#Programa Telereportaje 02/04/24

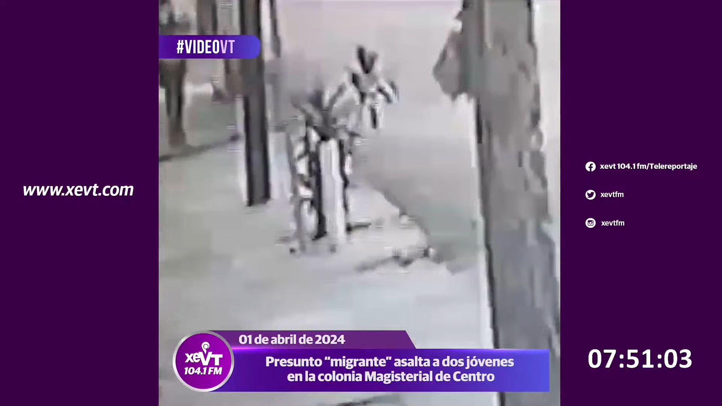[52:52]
Entre los comentarios, una de las usuarias identificó al presunto ladrón como un migrante que se coloca en el paso peatonal de Pajes Yergo,